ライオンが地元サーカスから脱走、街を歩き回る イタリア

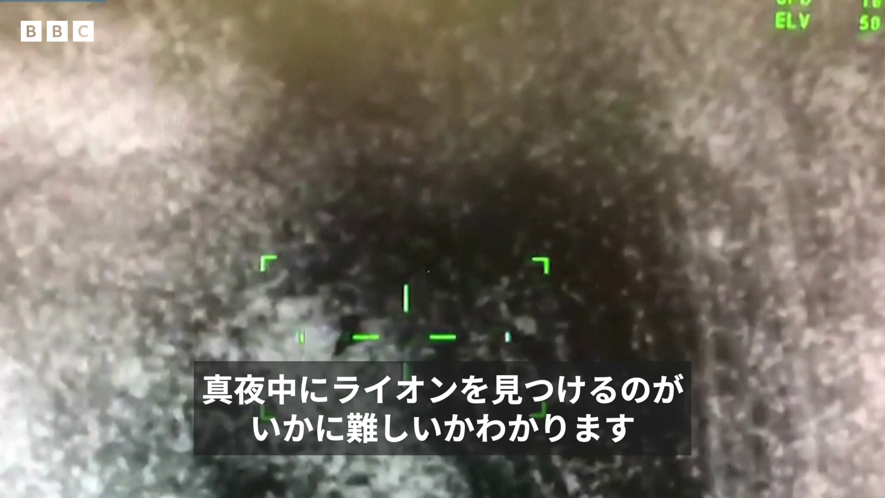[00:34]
shows how tricky it was to spot the lion at nightfall.